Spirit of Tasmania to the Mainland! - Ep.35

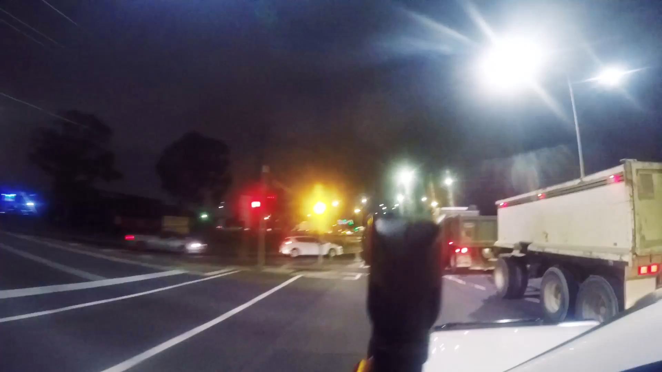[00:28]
As you can see it was still pitch black outside we snuck out the boom cake just after 5 a.m quick top up on fuel and we were on our way.
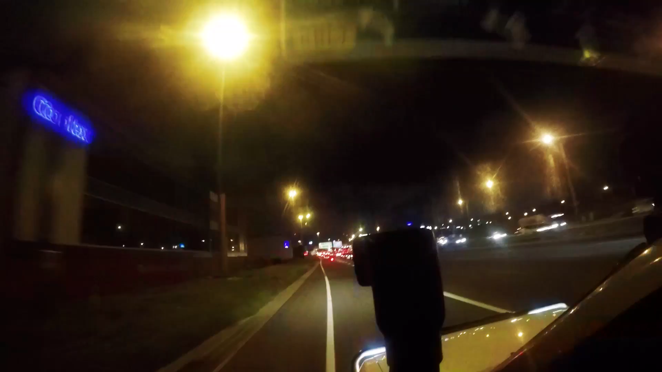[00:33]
We were a 40 minute drive away from the port we had planned to have plenty of time up our sleeves so we could give Rusty a good walk before boarding.